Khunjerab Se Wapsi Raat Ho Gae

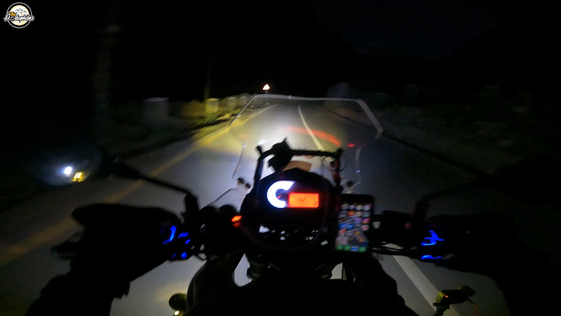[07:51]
देखिए स्टॉक लाइट्स की और ये 1-2। अरे नाइस उजाला कर दिया भाई। बच्चे पीछे आ रहे हैं आराम आराम से, तो कोई ऐसा इशू नहीं है इंशाल्लाह खैरियत से पहुंच जाएंगे।
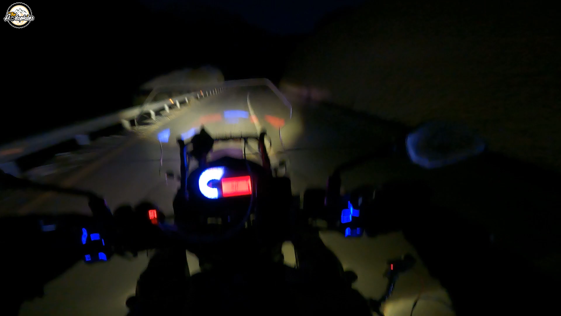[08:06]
सिग्नल जो है ना बस किसी के भी नहीं आ रहे इधर, एस्कॉम के मेरे ख्याल से आ रहे हैं।
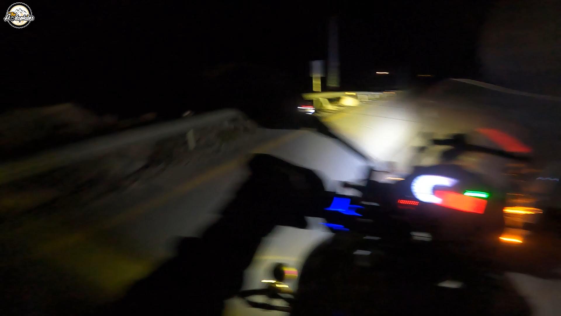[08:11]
मेरे बाबा मुझे नज़र तो आ नहीं रहा होगा, हमें सिर्फ पशु से गुजर रहे हैं और मेरे बैक साइड पर पशु कौन सा है लेकिन आपको क्या पता।